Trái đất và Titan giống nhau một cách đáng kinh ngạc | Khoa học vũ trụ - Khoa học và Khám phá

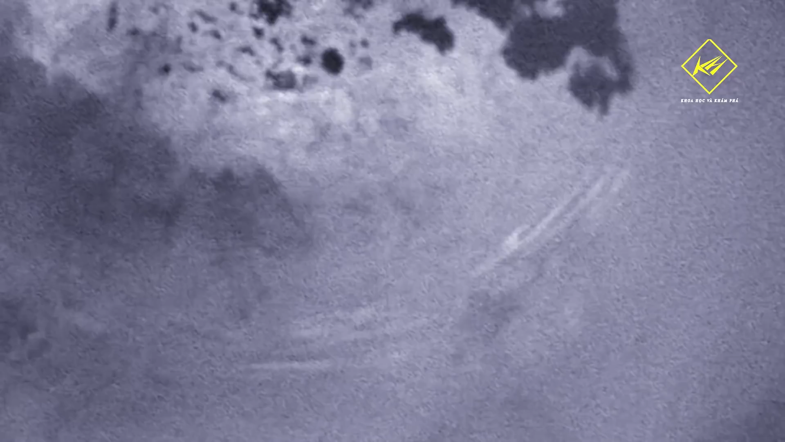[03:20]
ngang một tháng sau đó Một giả thuyết cho rằng Nó đang mưa trên cực bắc Gió thổi xuống ở các vĩ độ bắc đủ mạnh Để hướng các phần tử hữu cơ
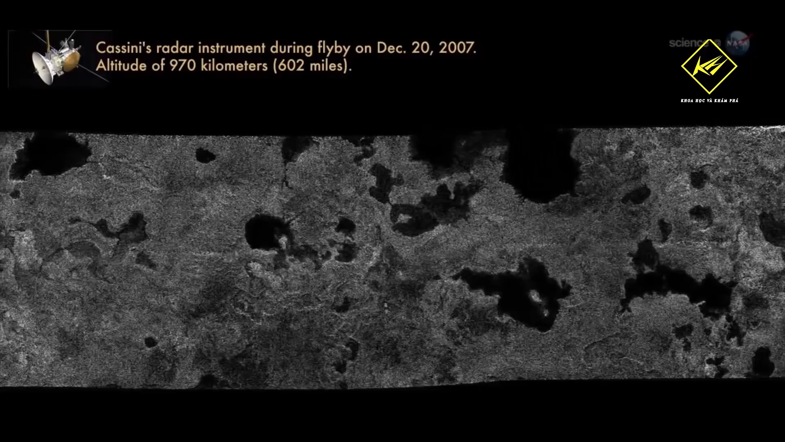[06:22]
bề mặt Titan Bản đồ địa chất này dựa trên các dữ liệu radar,